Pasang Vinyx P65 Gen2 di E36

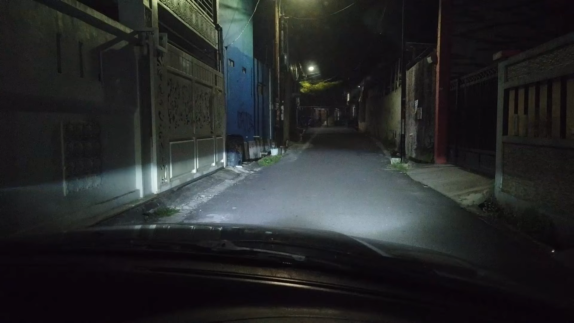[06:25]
Oke Tuh dari dalam aja masih Terang banget ya tuh lampunya tuh Ya jadi bukan gimmick-gimmickan Orang kan biasanya ngetes tempat gelap Gue gak ada tempat gelap Gue ada tempat yang terang banget Cuma gue gak ada lux meter Atau apapun itu buat ngukur Seberapa terangnya lampu Oke kayaknya segitu aja video dari gue hari ini Kalau kalian ada pertanyaan tentang lampu ini Atau kalian mau beli lampu ini Semua bisa lewat Deskripsi dan juga kolom komentar Semoga apa yang gue sampaikan bermanfaat Sampai jumpa di video gue berikutnya Sampai jumpa di video selanjutnya